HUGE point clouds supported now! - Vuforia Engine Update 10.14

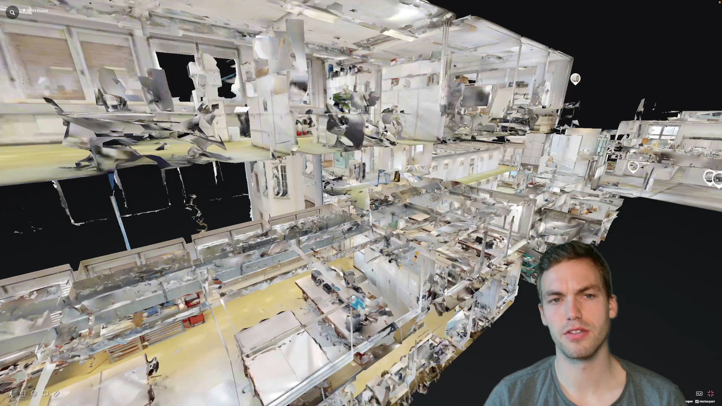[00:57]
issue when for example you have
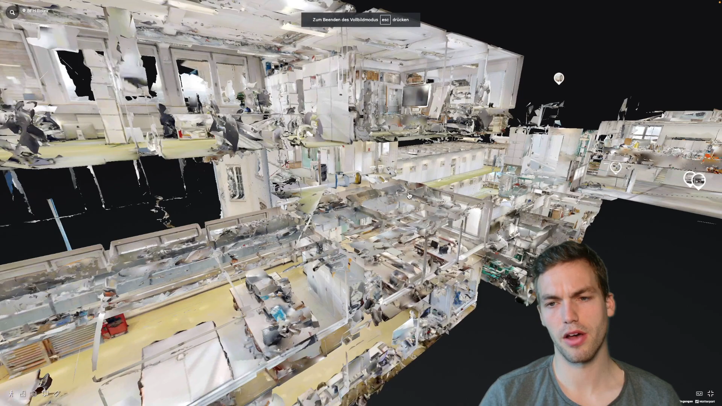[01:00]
um like in this scan that i made from our scholar college
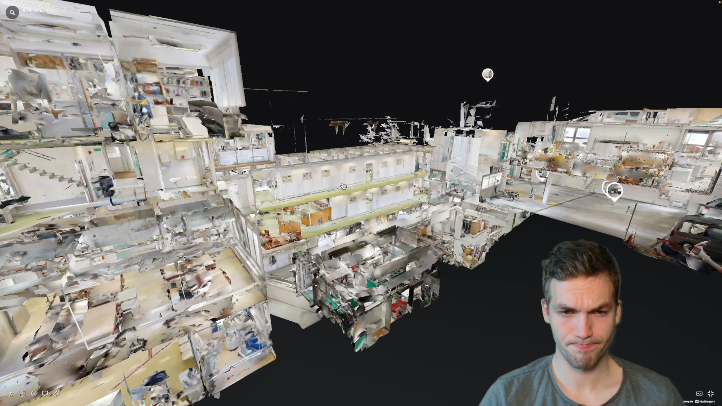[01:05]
that you have um similar the similar areas on on different in different locations for example on this floor they look very similar and if i
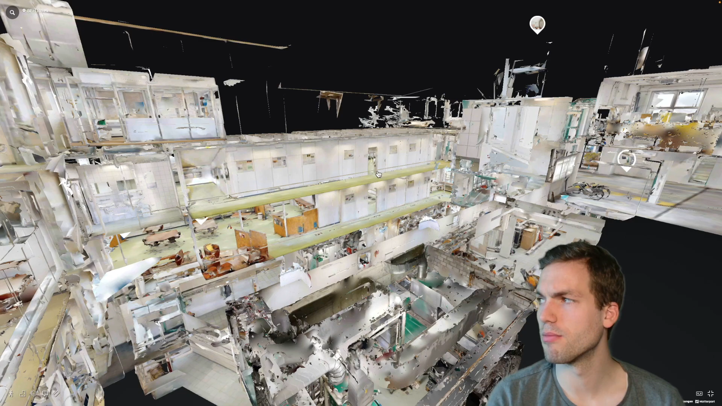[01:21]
remember we had oh we had some problems here during my bachelor thesis we had problems
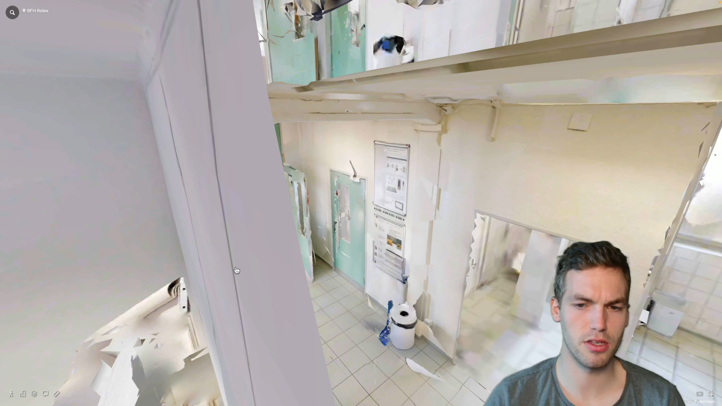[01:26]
here in the entrance in the in the staircase
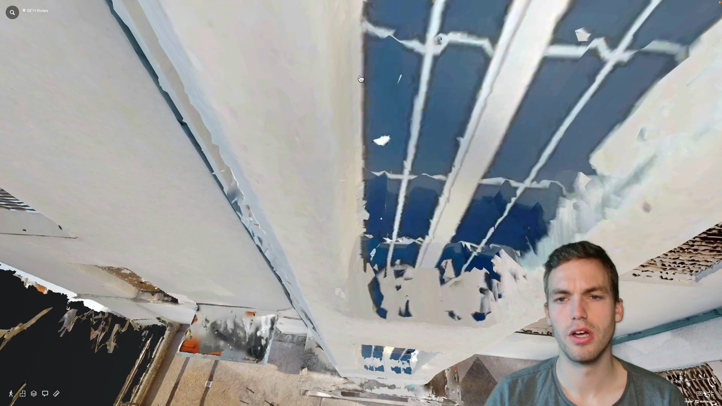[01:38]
so in the on on every
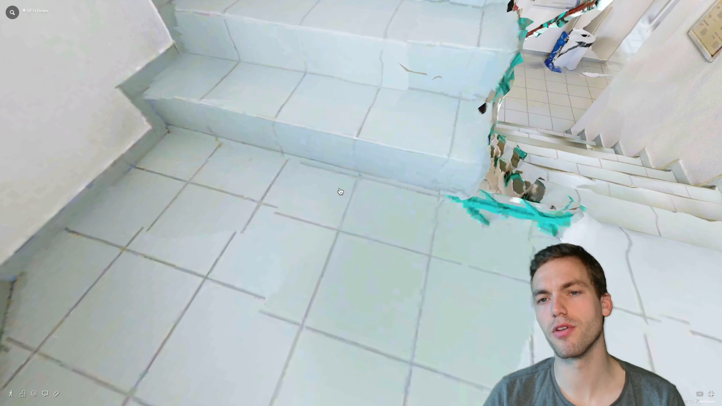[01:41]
floor this space looks about the same and at the beginning we tried to
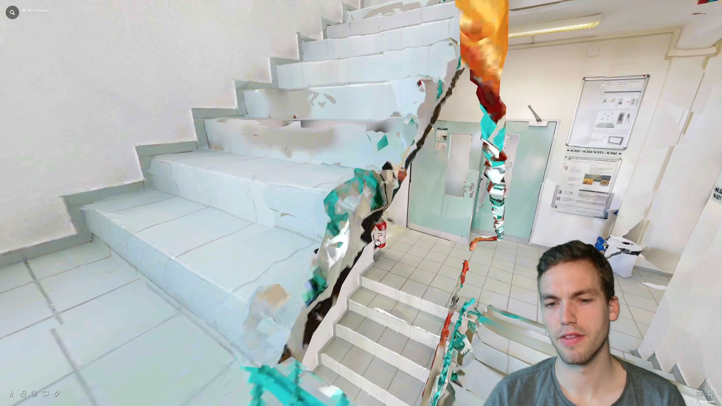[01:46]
detect automatically on which floor you are so we had problems
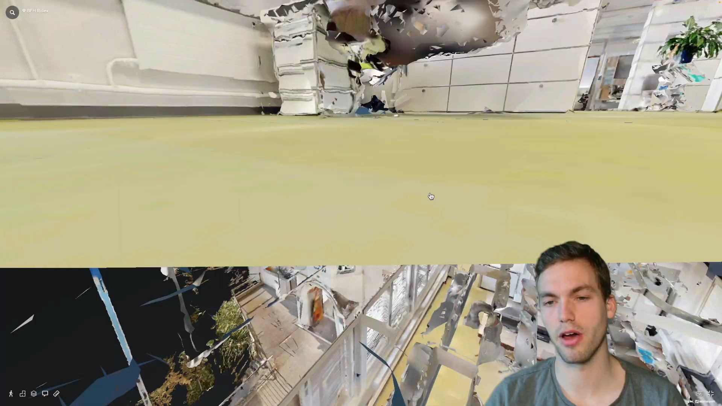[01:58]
have uh if you want to support if you want to create an area
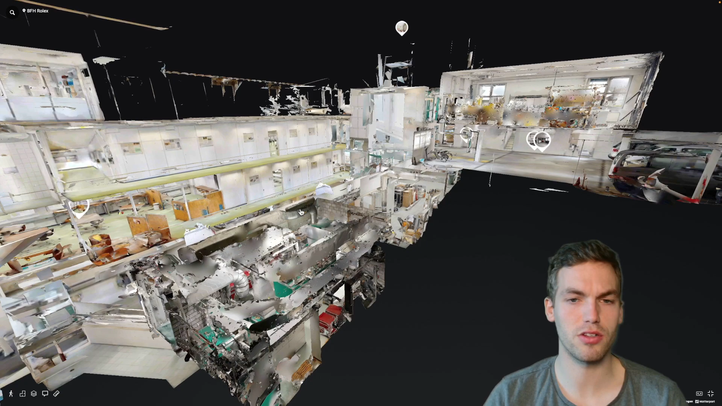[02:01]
target of a huge space then you the fuforia engine might still get confused because it looks like in the same in in the same spot so you
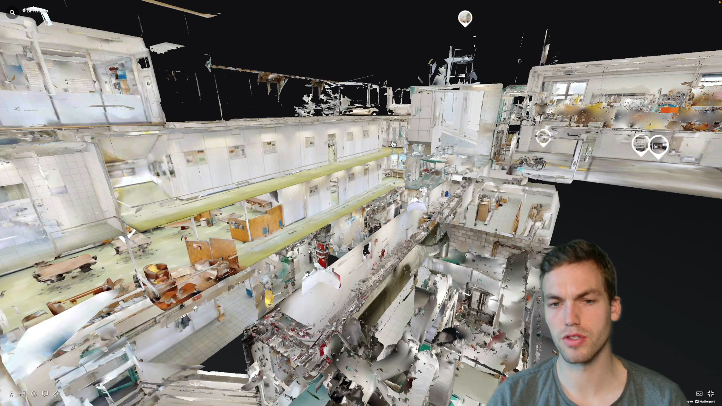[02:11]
still probably want to enable area targets by floor but each floor you can make much larger now because for example um recently
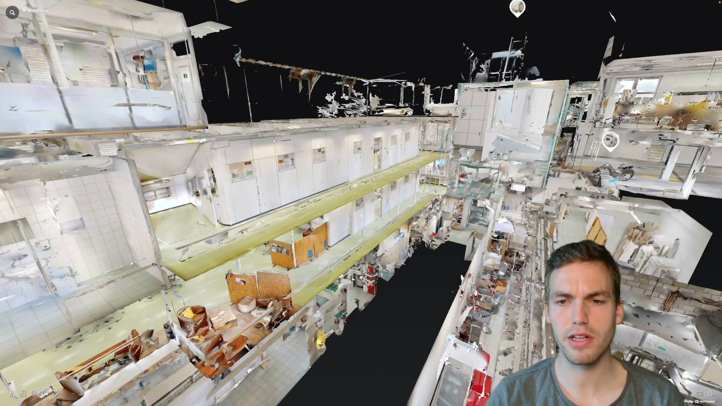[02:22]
on the project we we reduced the uh the the area targets only to the corridors because on the air navigation it doesn't make sense to have all of the the offices and and everything so you only need the
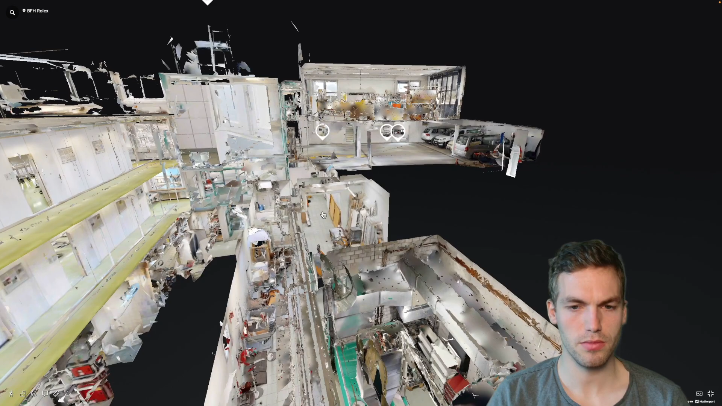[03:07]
one other thing to consider is that when you are cutting away areas that you don't want in the area target generator then sometimes you cut